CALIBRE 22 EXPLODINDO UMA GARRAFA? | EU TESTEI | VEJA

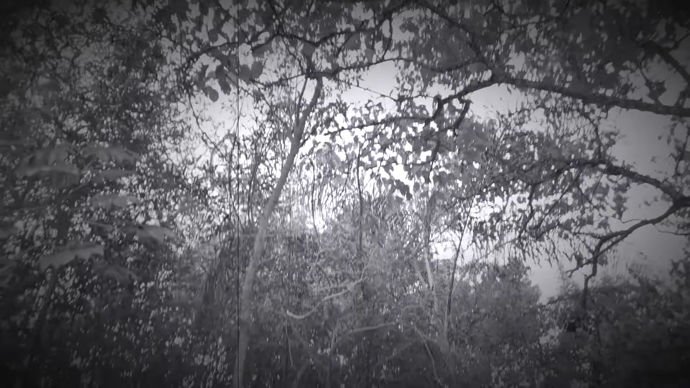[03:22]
Olha lá. Ali. Olha o mico. Vai embora. Deixa eu apagar.
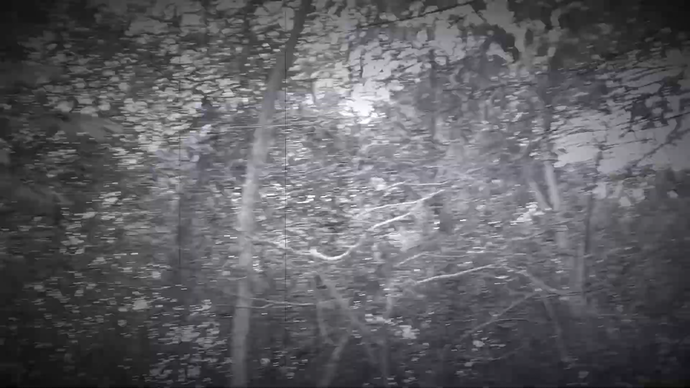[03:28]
Pessoal, infelizmente tem um mico aqui. Eu vou atirar e eu vou assustar ele.